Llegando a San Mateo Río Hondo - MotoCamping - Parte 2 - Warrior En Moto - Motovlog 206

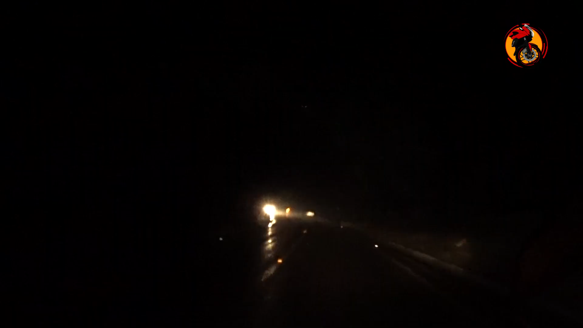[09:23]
entonces esos detalles son los que tienen que arreglar y a partir de aquí se empezaron a complicar las cosas porque se empezó a juntar lo que viene siendo la noche,
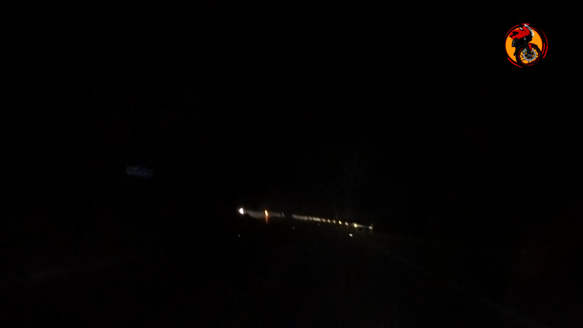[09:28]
la lluvia y de repente pues nadie traía el pinlock,
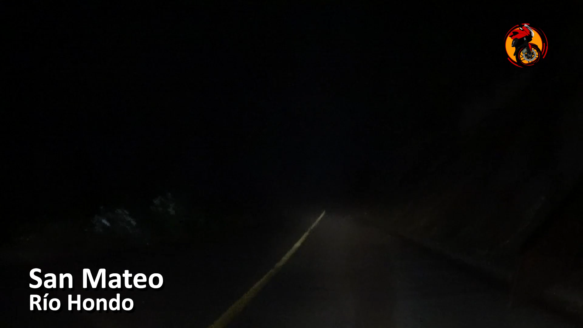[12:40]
ya nada más es pura bajada hasta entrar al pueblo, ahí sí el camino está un poquito más grande, un poquito más amplio para poder maniobrar y demás, de ahí hubo una parte que sí nos cayó una neblina bastante densa,
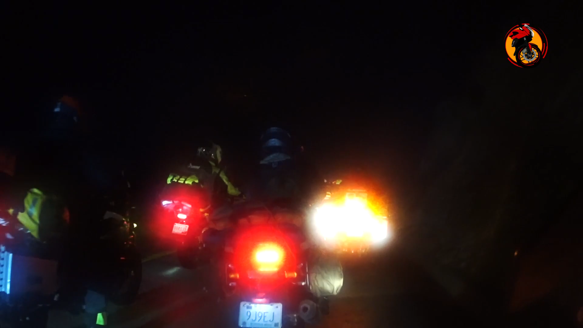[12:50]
donde sí ya perdíamos la vista en cuanto a dónde está la montaña o el desfiladero para los que vean en contrasentido, pero ahí estuvimos todos ahora sí que en caravana uno tras el otro, hasta que llegamos al centro hubo un señor que vino por nosotros y tomamos un poquito de brecha,